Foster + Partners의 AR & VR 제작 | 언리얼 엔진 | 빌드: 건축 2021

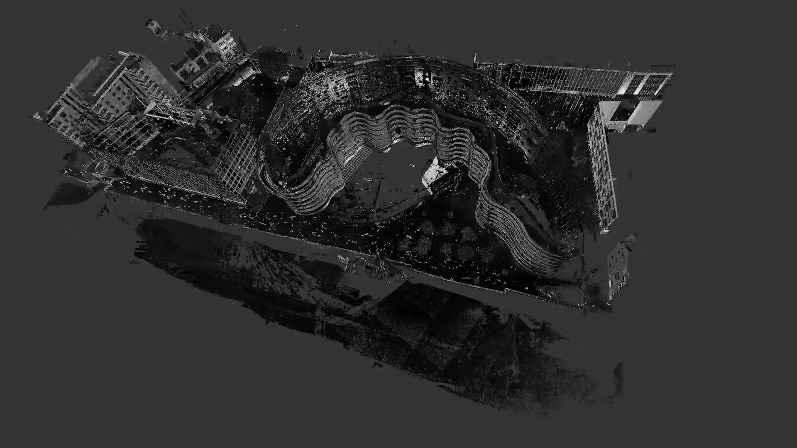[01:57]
To begin with, we started laser scanning the site and context, to align the virtual and real worlds.